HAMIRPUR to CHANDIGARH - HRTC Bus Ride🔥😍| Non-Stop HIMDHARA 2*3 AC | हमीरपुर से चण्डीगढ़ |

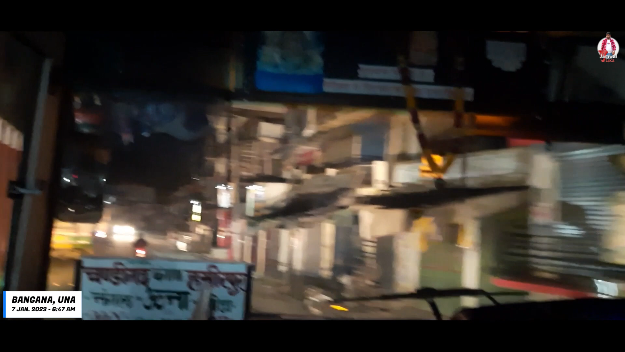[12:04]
7:45 हम पहुंच गए बंगाला में एंड यहां हमें HRTC ऊना डिपो की सुजानपुर से चंडीगढ़ वाली ऑर्डिनरी बस भी मिल गई और हम इस बस से आगे निकल गए।